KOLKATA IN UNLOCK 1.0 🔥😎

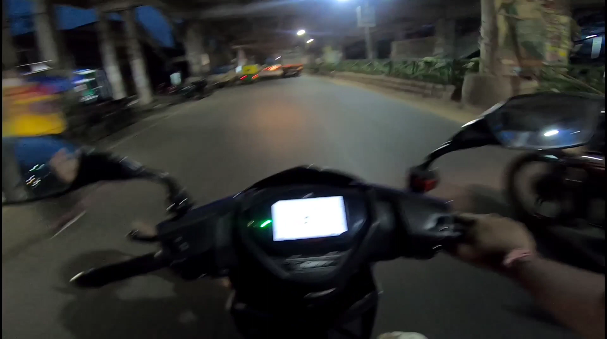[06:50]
দেখো ওদিকের গাড়িগুলো ওদিকে ঢুকবে, এখানে ওদিকে অনেকটা যাওয়ার রাস্তা আছে ওদিকে,